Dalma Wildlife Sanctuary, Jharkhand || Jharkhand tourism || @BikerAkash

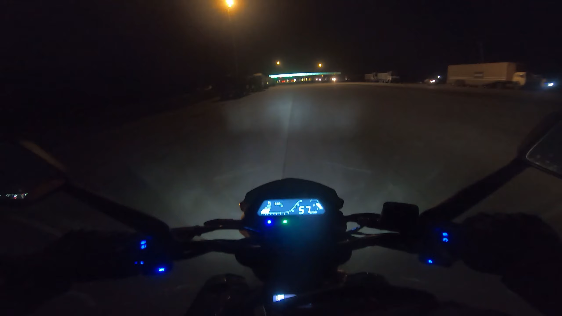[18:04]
चलिए देखते हैं कहाँ से निकाले अपने बाइक को। चलिए
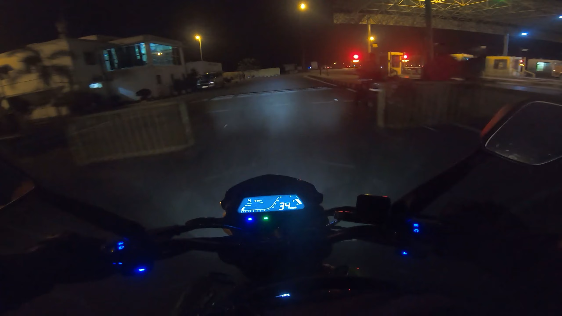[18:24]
चलिए, ऑलमोस्ट कंप्लीट हो गया हमारा राइड, अभी तक कंप्लीट नहीं हुआ, लेकिन बोड़ागुड़ा का जो आसपास हम पहुंच चुके हैं।
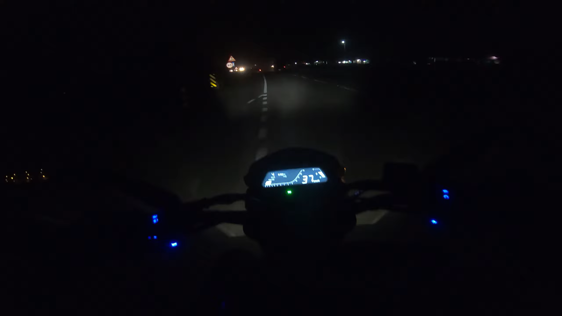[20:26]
चलिए यहाँ पे लाइट जल रही है, अभी अब मेरा हालत खराब हो जाता।